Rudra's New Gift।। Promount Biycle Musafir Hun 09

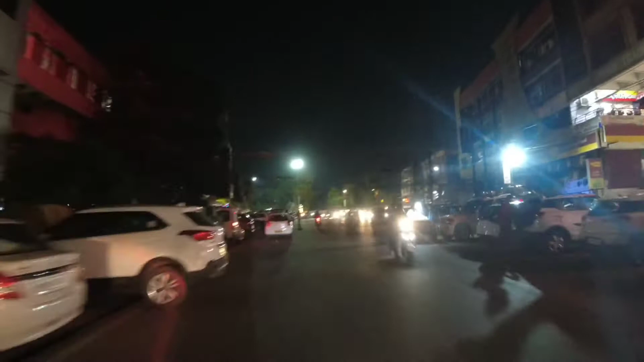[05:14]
दोस्तों अभी हम लोग निकल रहे हैं महाराणी रोड से और हम शापिन तने जाड़े उपर देख और हम पर देख करने
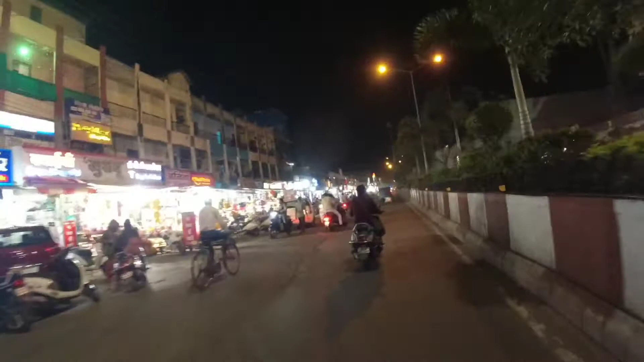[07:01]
अब हम लोग पाड़ने पुरा से प्रदेशी पुरा निकल रहे हैं और यह नहीं जा रहे हैं आप बजरह सेवन सेवन थर्टी हो रहा होगा अल्मुस्ट रात हो गई अंदेरा होगे हम लोग लेवी तो हमें जाना है दस बारा किलमेटर और बारा
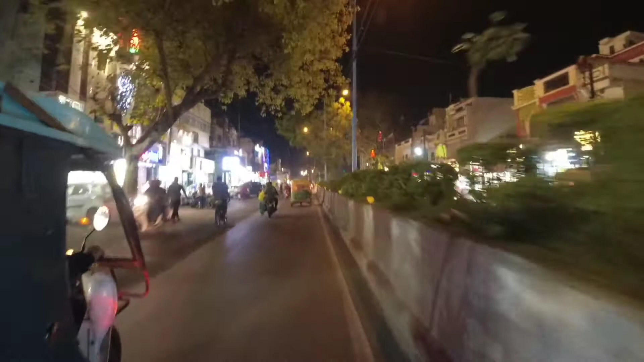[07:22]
अपने को एक छुट्टी मिलती है उट लियो और तोसी में सारे काम निप्टाने होती है अपने को थोड़ा
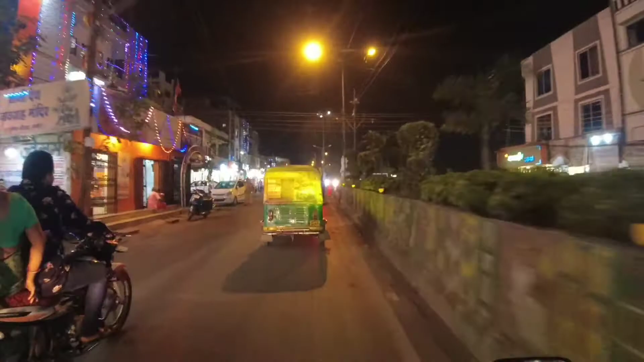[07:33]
सा टाइम लग गया अभी तो विद्राज की सैक्ल में ही टाइम लग जया तक छिली हमें तो देखते हैं कब तक पहुंसते घर्ट रात हो चुकी है
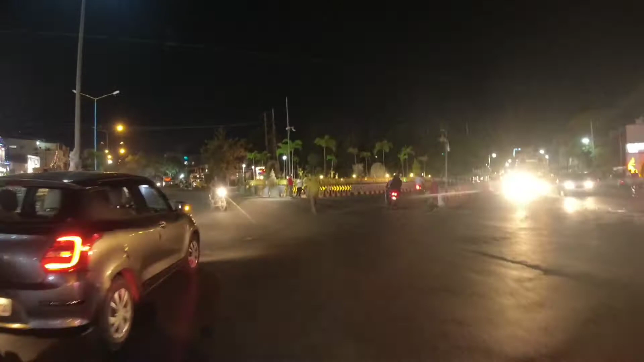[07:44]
और को सिस्तों में जल्दी निगल जल्दी पहुंसे हम गटे